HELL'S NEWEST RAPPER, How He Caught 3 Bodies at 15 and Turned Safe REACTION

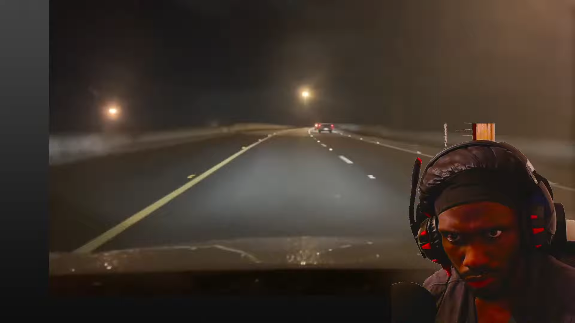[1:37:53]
At A Distance They Trail His Car And This Is Looking Like A Perfect Opportunity Then At 2 In The Morning Foolio Pulls Into The Holiday Inn In North Tampa He Quickly Parks In The Hotel